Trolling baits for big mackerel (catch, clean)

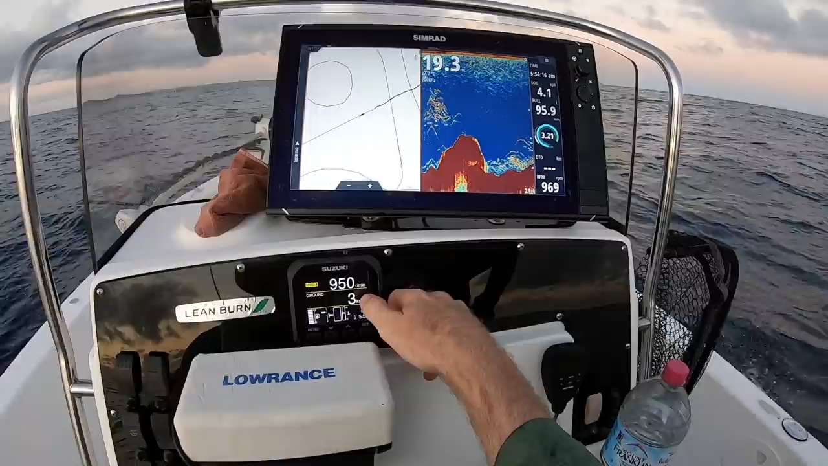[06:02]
You'll see on this little digital display here, I've got troll. Now, when you set it to troll mode, you can actually go up in 50 RPM increments. So you can go tiny little adjustments to your trolling speed.
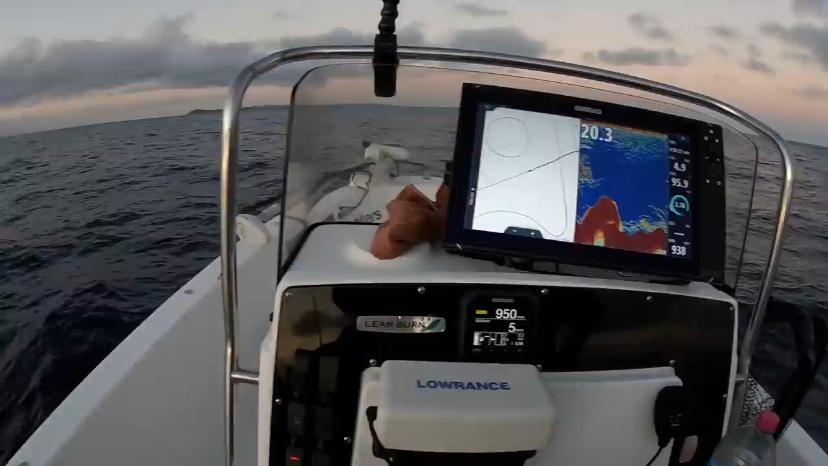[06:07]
Now, when you're trolling baits like this, the right speed is absolutely critical to get them to swim right. If you're going too fast, those baits can spin. If you're going too slow, they won't swim at all. So being able to micro adjust your speed without touching the throttle, absolutely unreal feature.
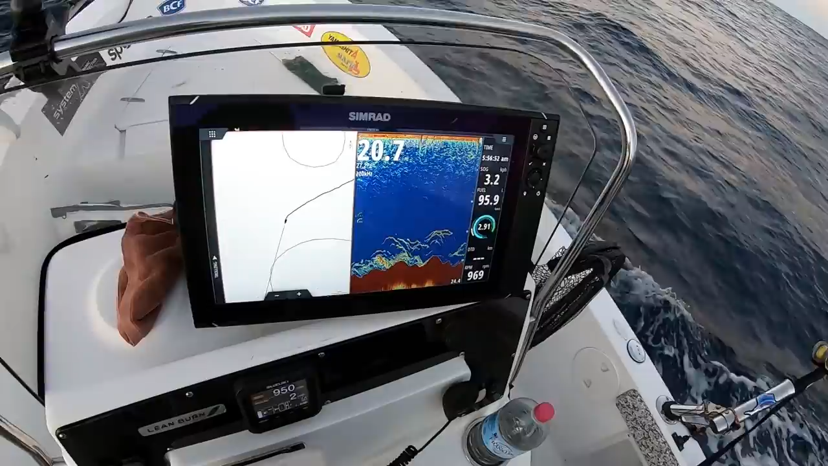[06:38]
it's going between 3.8 and 2.5, 1.
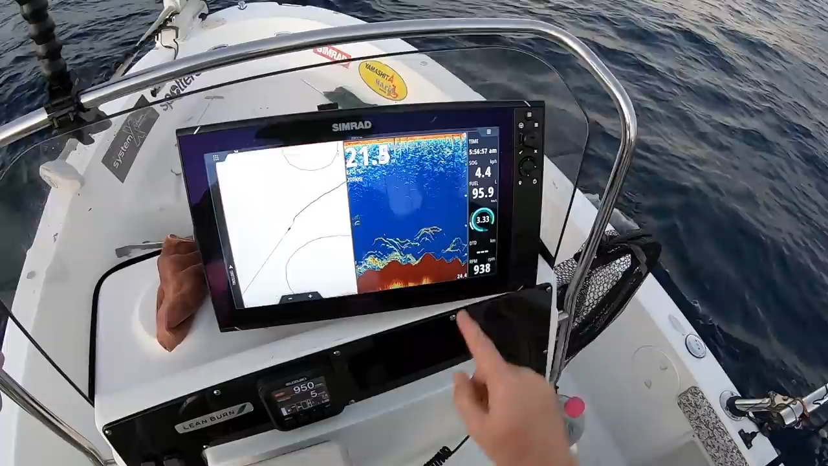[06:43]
See, look at that fuel economy. I'm pretty well just running off fumes at the moment. It's just going up and down as we go with the swell.
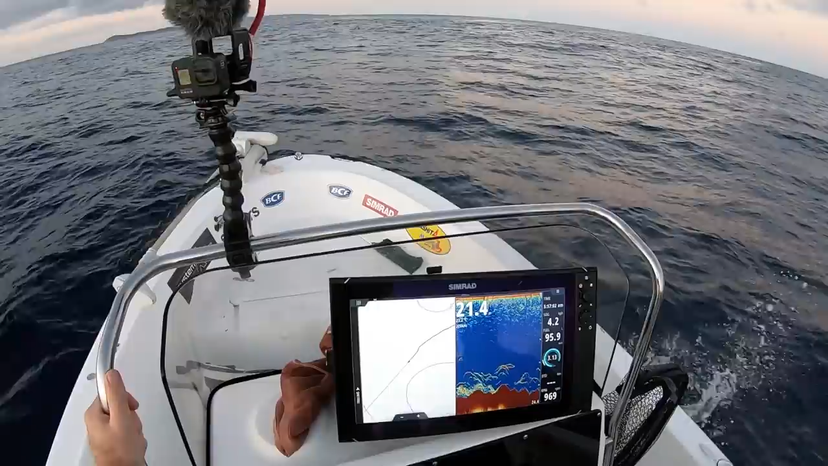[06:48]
It is, yeah, it's very, very fuel efficient. 4.7, that's good.
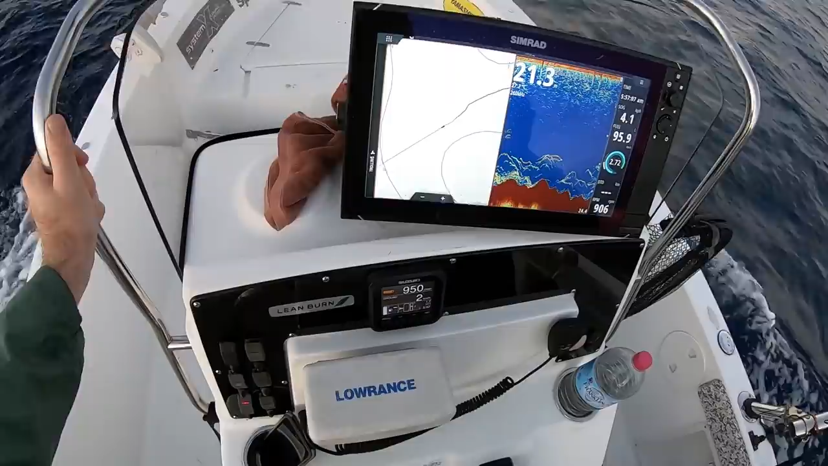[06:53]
So yeah, with a bit of luck, everything falls into place and we get a nice Mackie for our efforts. Let's run over a whole school of buggers.